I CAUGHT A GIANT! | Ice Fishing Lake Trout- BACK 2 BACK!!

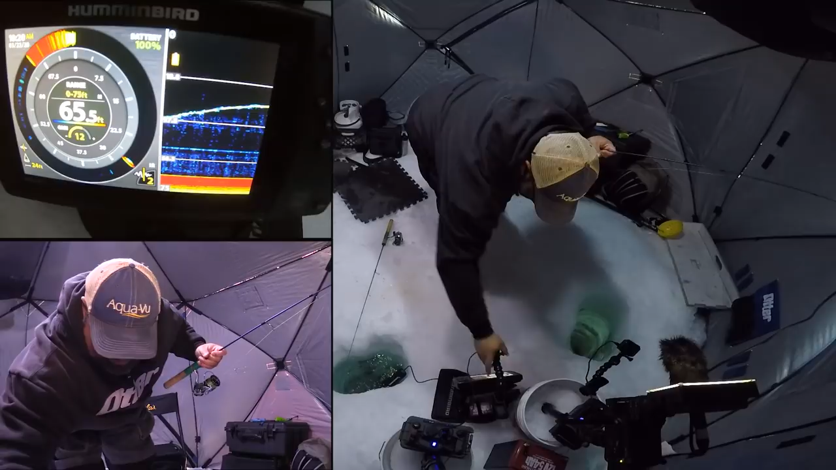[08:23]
I won't have proof for you. Never mind. I was checking some settings on my depth finder. My flasher cam hasn't been going for probably all the fish this morning. Well, that makes for bad video, Clayton. How did I not notice that? And I just lost that fish too. I'm in need of a cameraman. It was a small fish. Sorry, my bad.
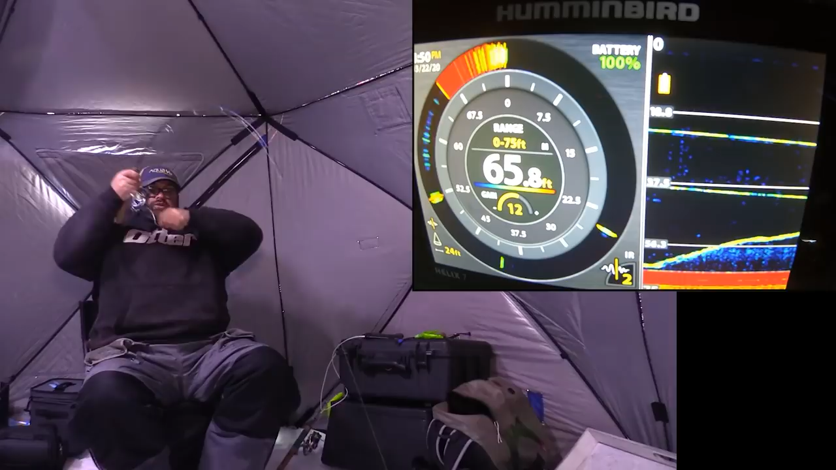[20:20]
On screen: depth 65.8 ft
Oh, I hope I got a good hook set on it. I sure don't feel like I did. Run. Run, baby. Run. Okay, I think I'm driving home. There we go. Now I feel confident I got a good hook set. That was a big mark. It was up higher and it came straight down on my bait. Oh. We've been putting in some time today for sure. Like it's 4 o'clock. I've almost been here for, I don't know, well, 12 hours.